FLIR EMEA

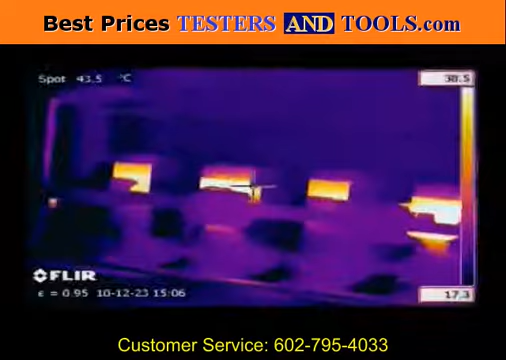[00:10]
On screen: spot 43.5°C
Thermal imaging cameras are able to produce a crisp image in the darkest of nights.
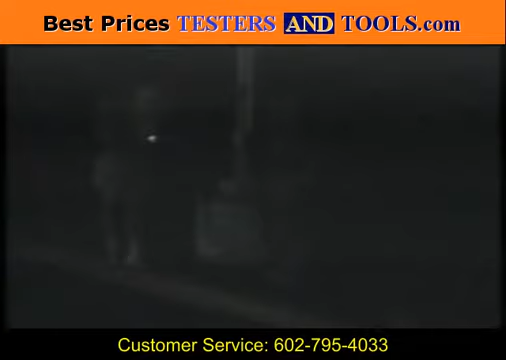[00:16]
Thanks to special calibration, some thermal imaging cameras are also able to measure temperatures in a non-contact mode.
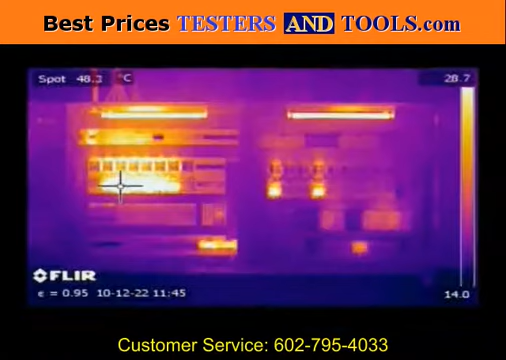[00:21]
On screen: spot 48.3°C
All this makes them extremely suitable for a wide variety of applications.
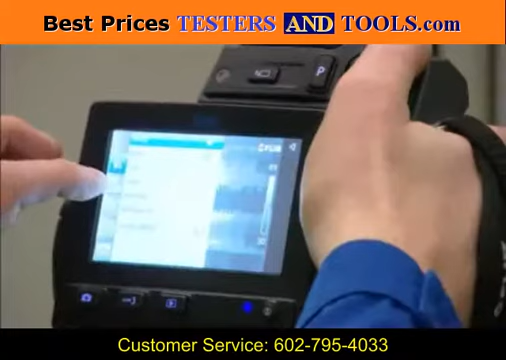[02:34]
In industrial environments, thermal imaging is being used for finding hotspots that can lead to failures in electrical and mechanical installations.
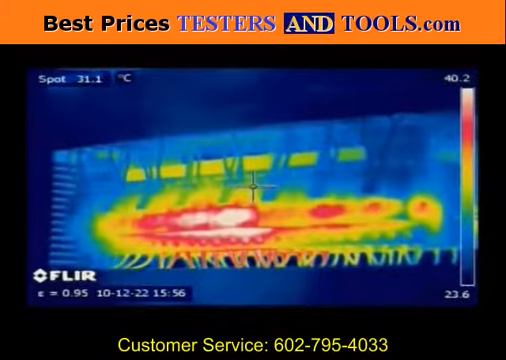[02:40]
On screen: spot 31.1°C
Electrical cabinets and motor control centers are regularly scanned with a thermal imaging camera. By detecting anomalies at an early stage, production breakdowns can be avoided and money can be saved.
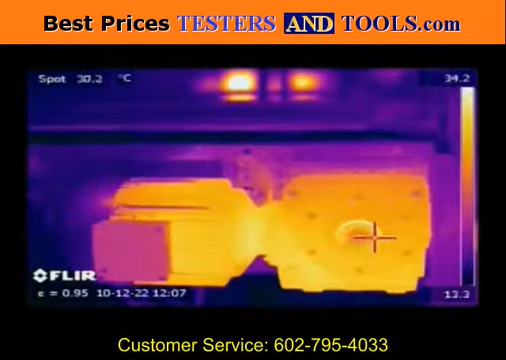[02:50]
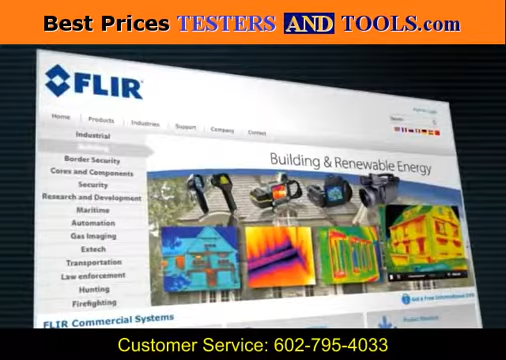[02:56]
Building professionals look for insulation losses and other building related defects with a thermal imaging camera.
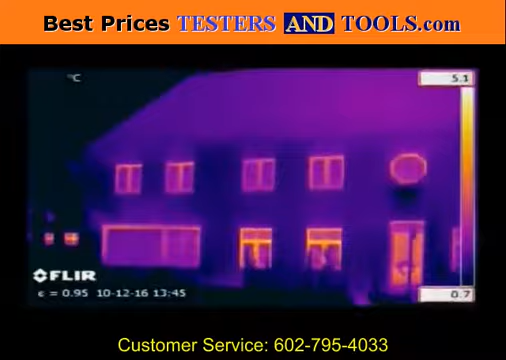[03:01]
Finding insulation losses and repairing them can mean huge energy savings.
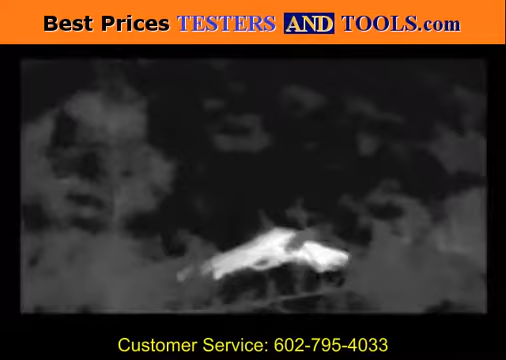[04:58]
They can easily find suspects in total darkness without giving away their position.
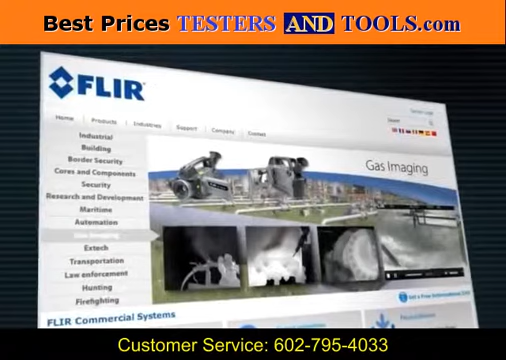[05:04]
Gas leaks can also be detected seamlessly with a thermal imaging camera.